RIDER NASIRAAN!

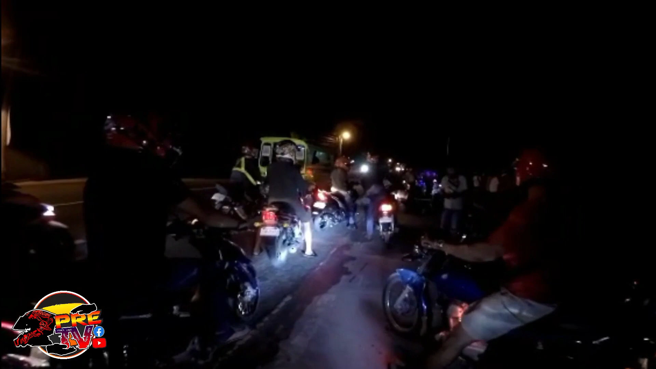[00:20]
Baka? Oh. Daan ko pa lagi, kini yung mga baka dri ba? Dapat gikural ni stag iya dri.
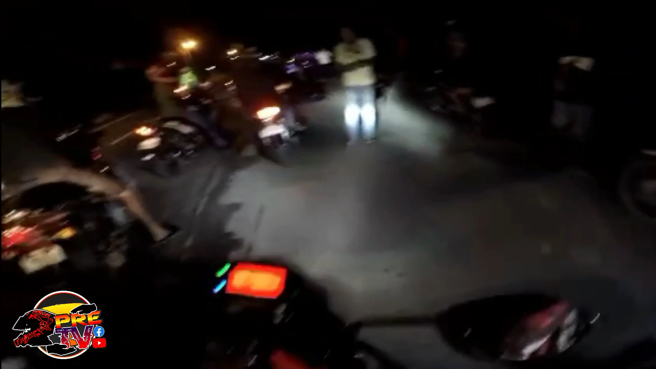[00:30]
Da, wajo ko ngali, na aja maris grasya dri ah. Kita adlo may taga agi dri. Nakabangga ng baka mga pre. Da, dito na no.